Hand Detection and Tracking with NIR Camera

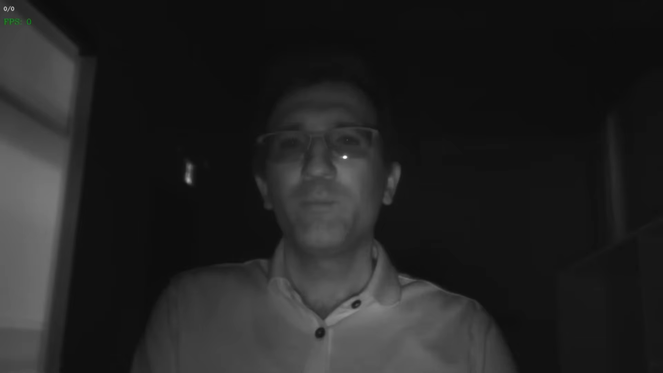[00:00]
Hello. Today, I will demonstrate hand detection and tracking with an NIR camera.